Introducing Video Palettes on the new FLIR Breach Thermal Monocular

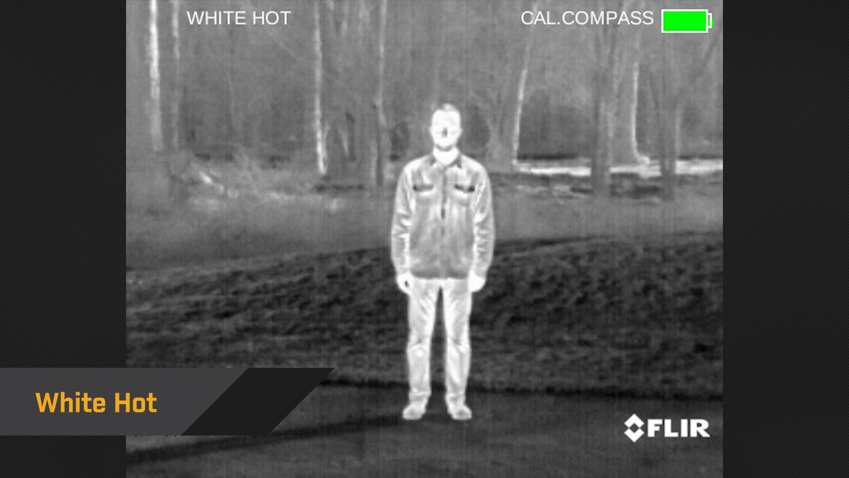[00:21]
In this palette, warm objects appear white and cooler objects appear dark. This palette is great when there is a wide span of temperature in the same scene.
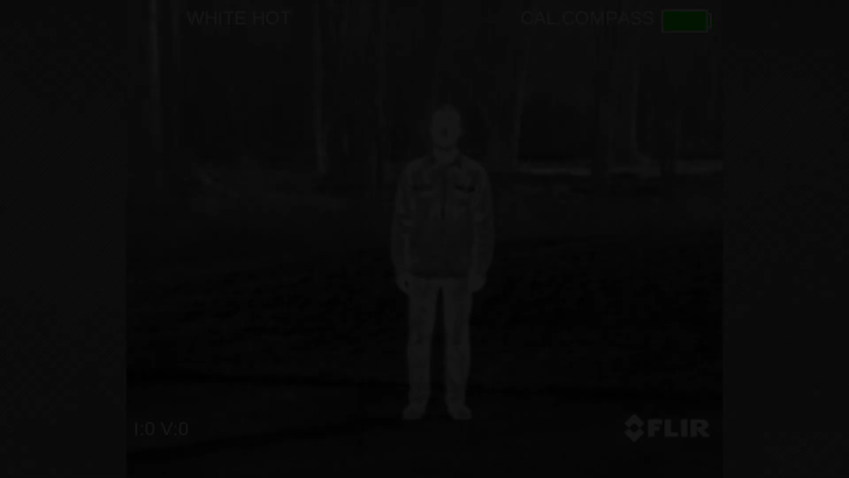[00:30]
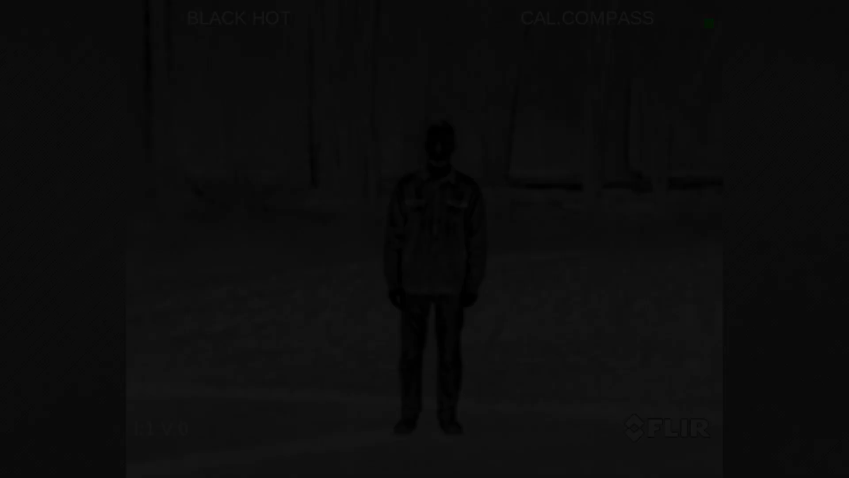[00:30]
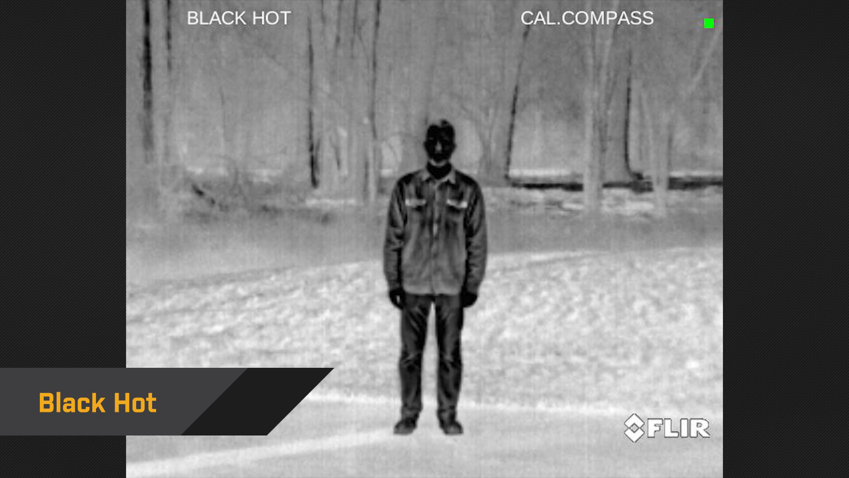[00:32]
Black Hot is a favorite amongst law enforcement and hunters alike because warm objects appear black and scenes look lifelike, especially at night.
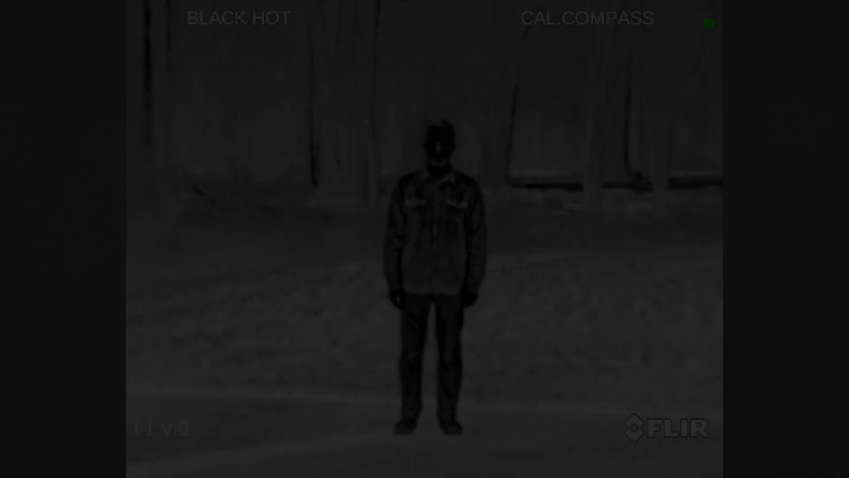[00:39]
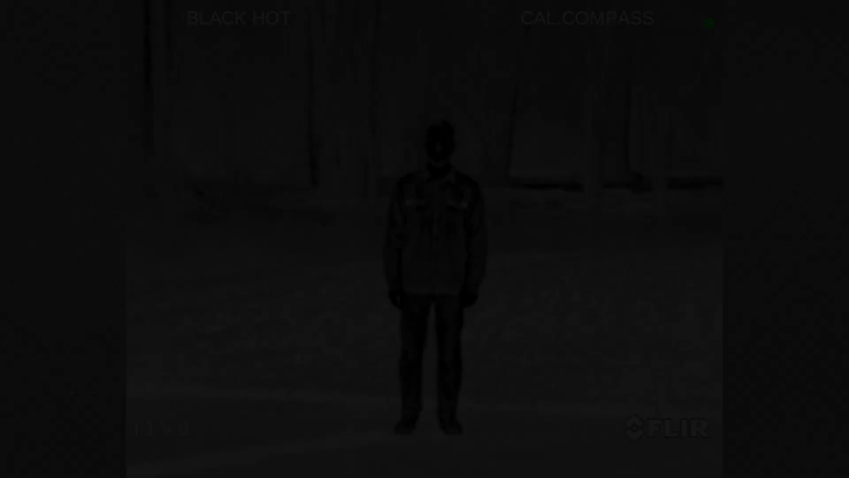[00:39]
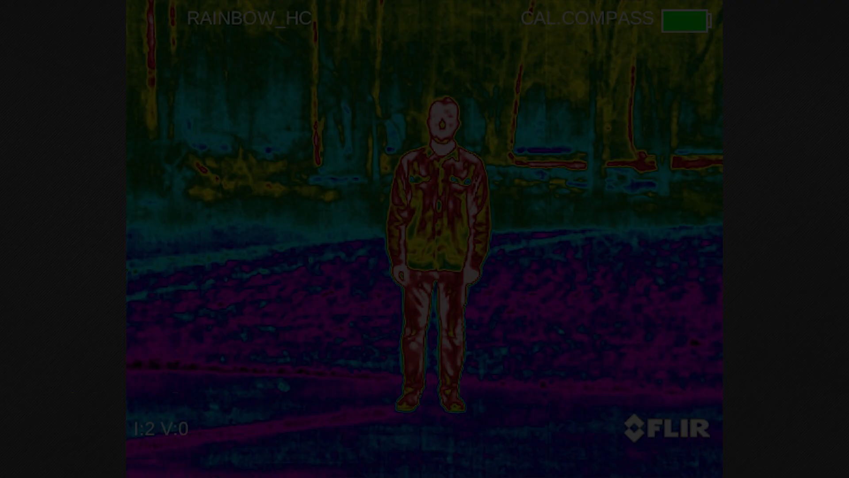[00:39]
Rainbow HC uses multiple colors to display minute temperature differences.
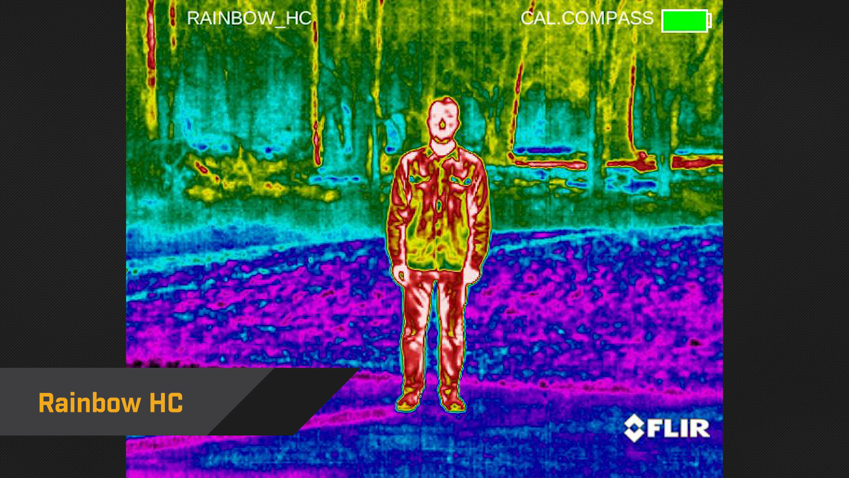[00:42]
It's best used in large, open areas where differences in temperature are minimal.
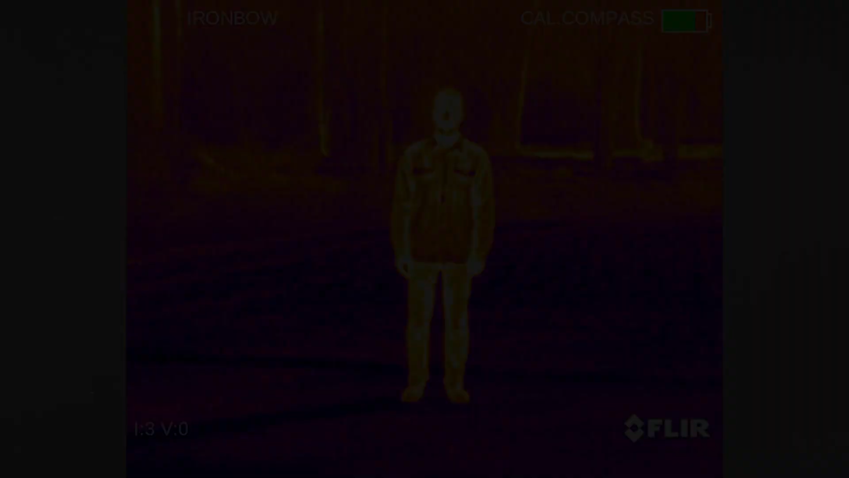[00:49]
Iron Bow is a nice, general use palette that simulates the glow of heated objects.
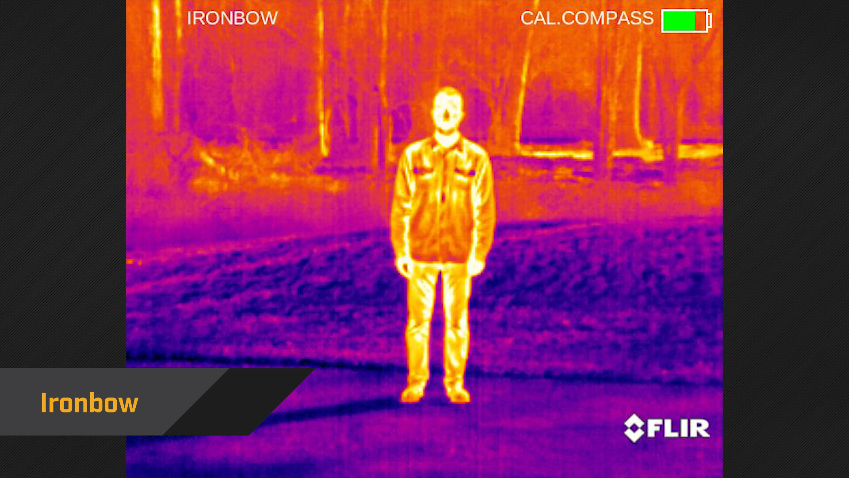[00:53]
Doing so allows you to quickly spot warmer objects against cooler backgrounds.
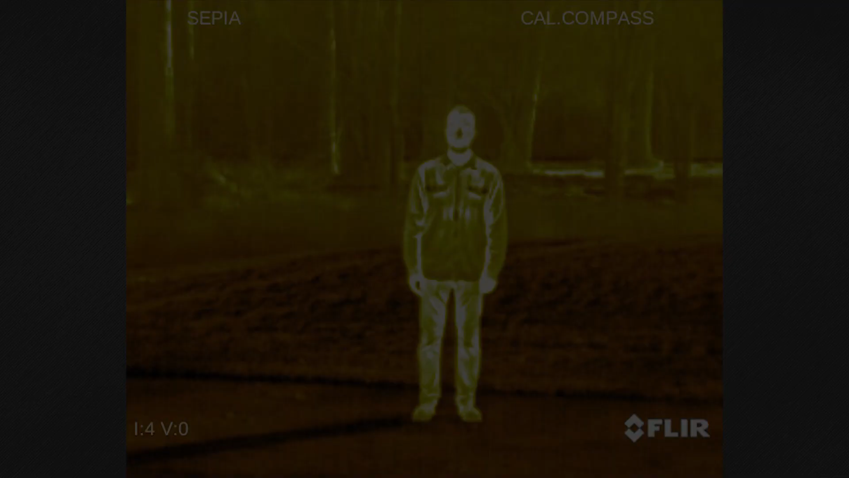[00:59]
Sepia displays warm temperatures in yellow and cooler temperatures in black.
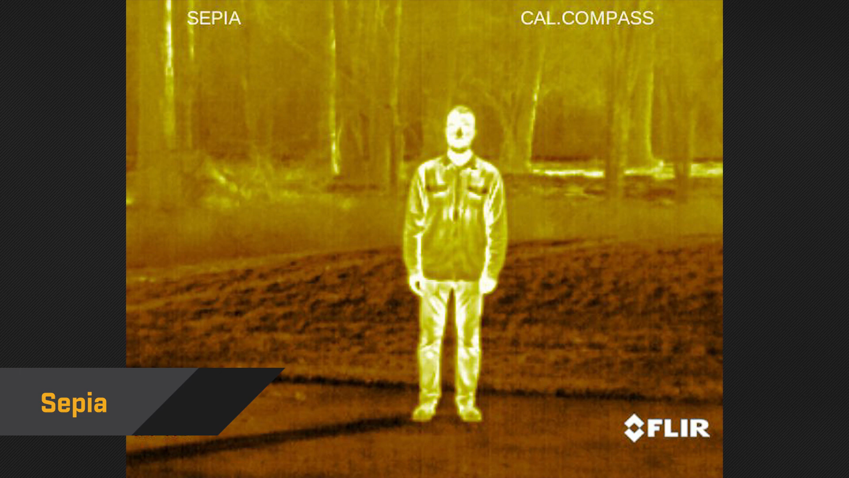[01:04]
Because it's easy on the eyes, sepia is great if you plan on looking through a breach for a significant stretch of time, such as conducting surveillance or waiting in a blind.
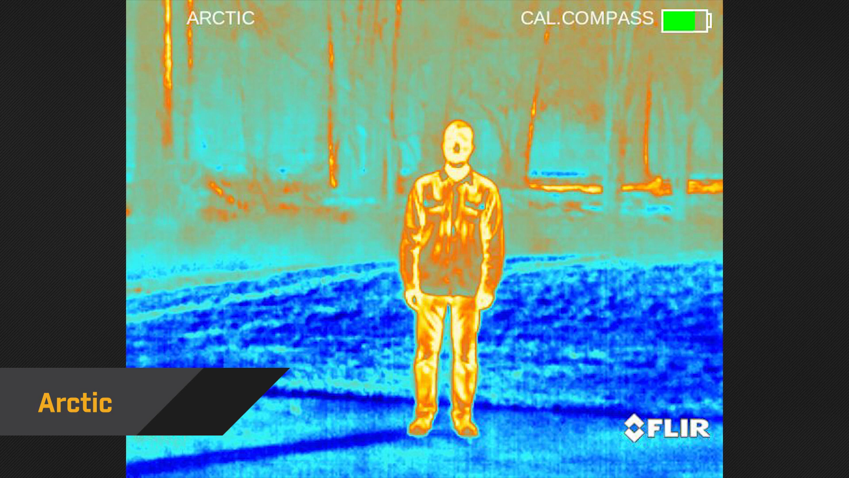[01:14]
Arctic is another popular palette because it displays high temperatures with a well-defined outline that separates warm from cool, helping things stand out in their surroundings.
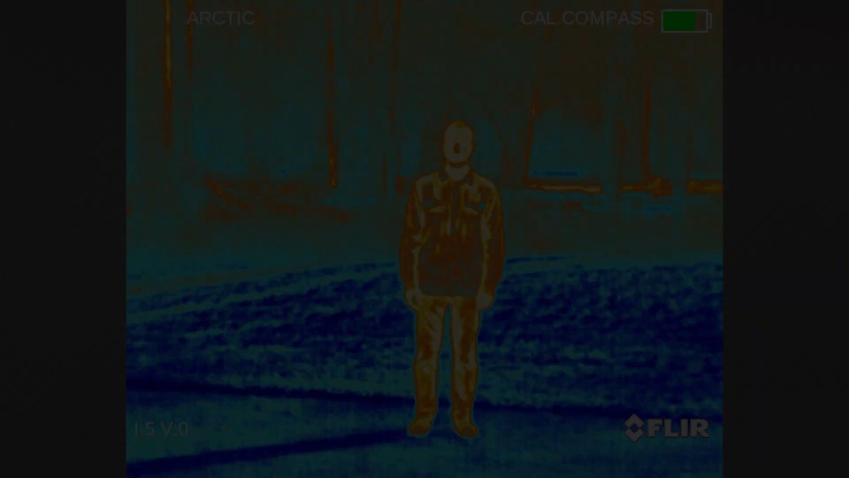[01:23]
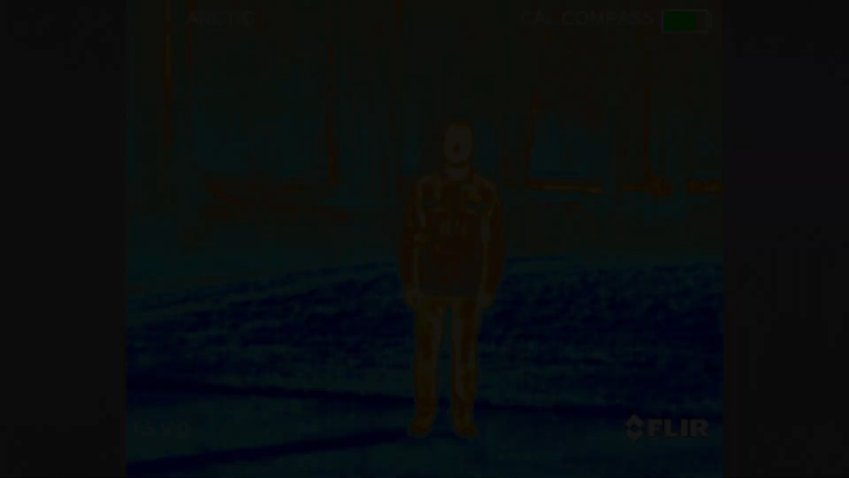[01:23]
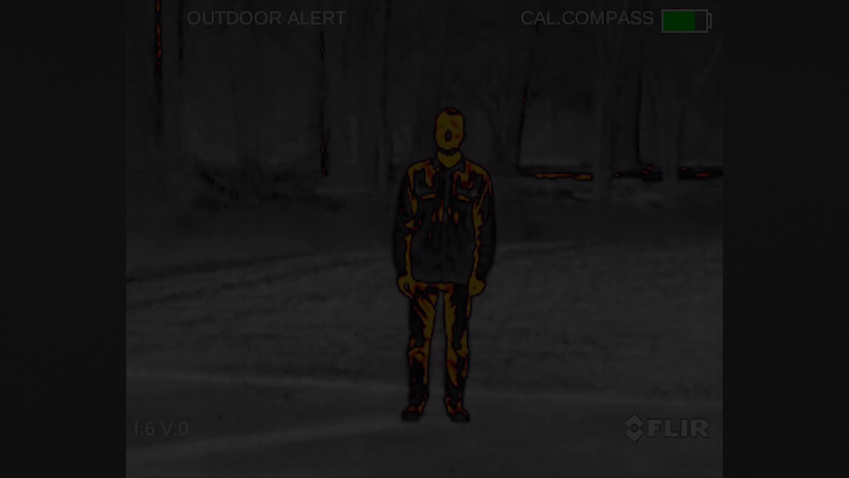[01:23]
One final palette, Outdoor Alert, uses the lifelike detail of black hot but highlights the hottest 10% of the scene in orange,
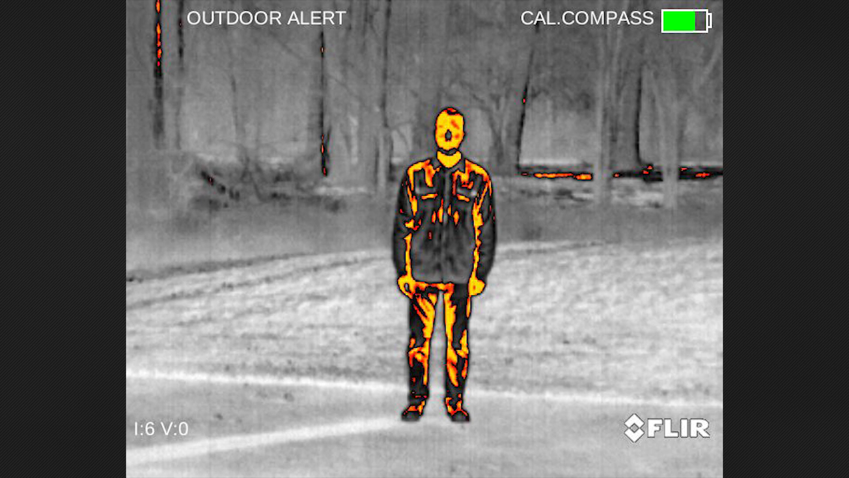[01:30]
making it even easier to find hot objects in a scene. Choosing a given palette is really up to you and the environmental conditions in which you find yourself.